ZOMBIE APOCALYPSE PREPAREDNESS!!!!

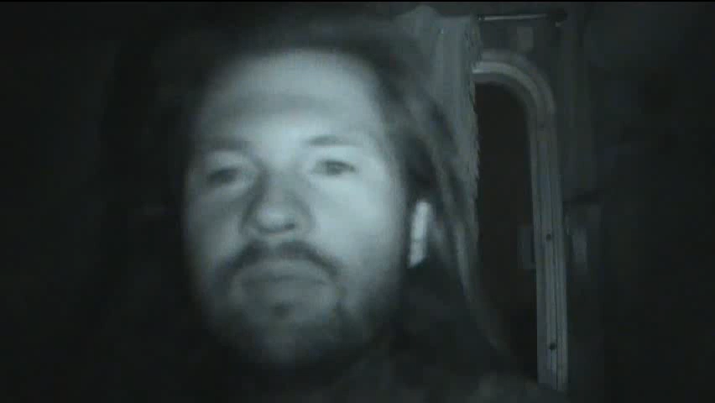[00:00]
hi everyone so I'm recording this in the dark so I get to try out my night vision camera and so anyways this story comes from the Centers for Disease Control and Prevention the same people that bring you made-up flus and poisonous vaccines